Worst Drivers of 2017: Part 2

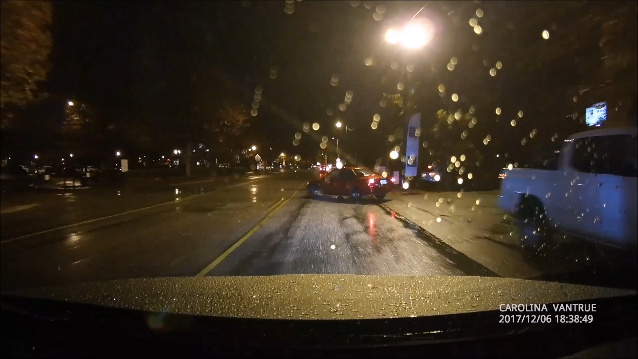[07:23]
That's fun. That's exactly how you got rear-ended the first time.
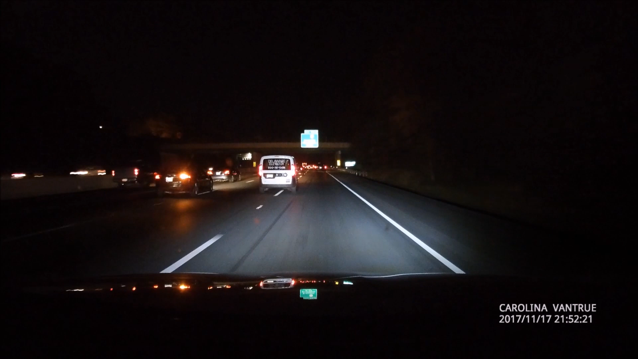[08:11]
No. Oh God, you didn't check your mirrors at all. You didn't do anything. No.
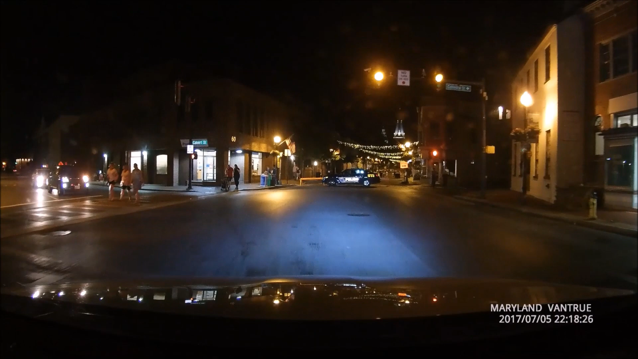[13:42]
sorry. You're gonna have to hurry because it's red now. It's red!
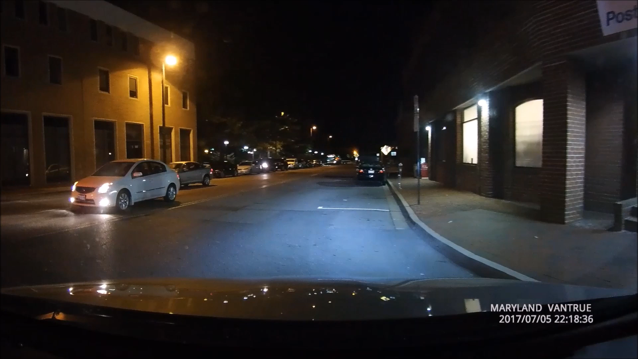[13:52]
I did wait. You crossed after the hand went red and I had a red light. I had to clear the intersection. Just pay attention, you shits!